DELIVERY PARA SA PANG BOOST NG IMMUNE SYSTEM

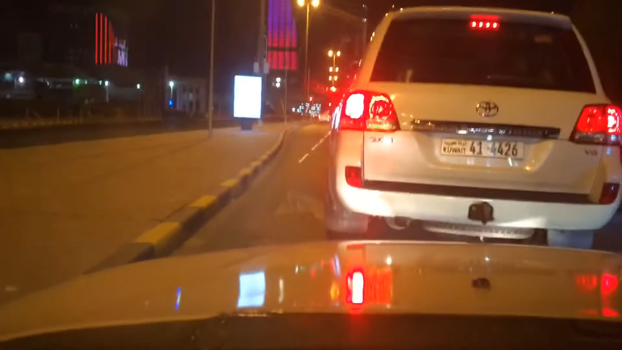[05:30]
Traffic guys, dito na tayo sa daan.
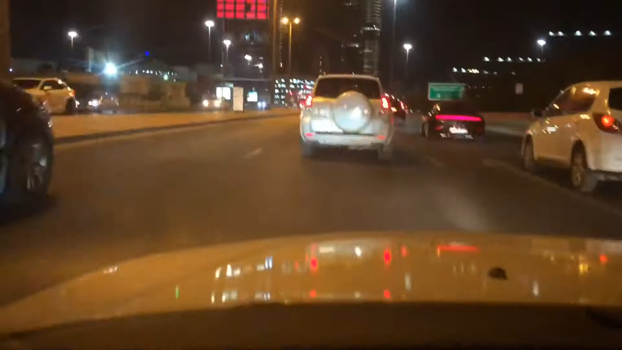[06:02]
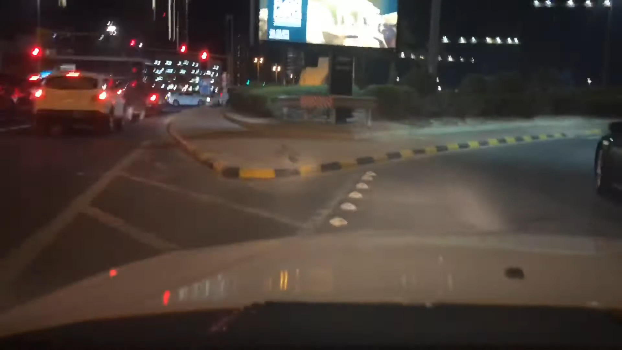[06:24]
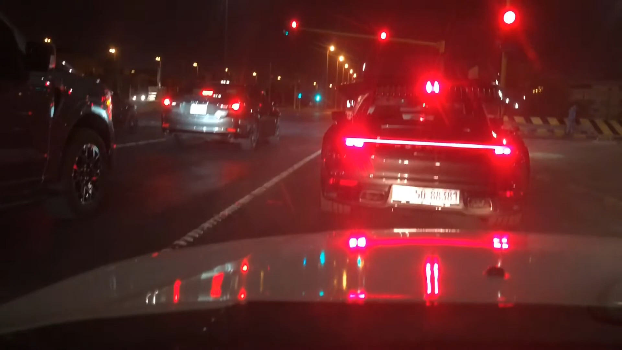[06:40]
Transform naman yung nasa harap ko. Transform guys yung nasa harap ko.